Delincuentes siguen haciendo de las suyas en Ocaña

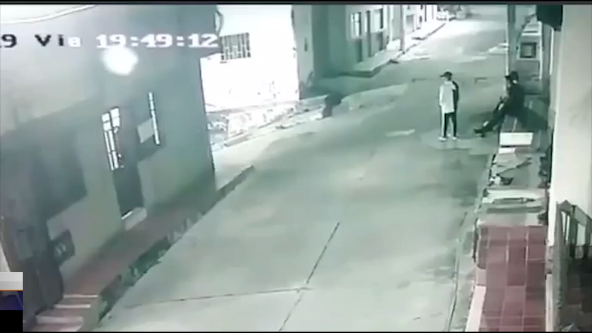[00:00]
Cuatro delincuentes en motocicleta intimidan a un grupo de jóvenes que se encontraban departiendo en el andén de una vivienda en el sector de Lubito.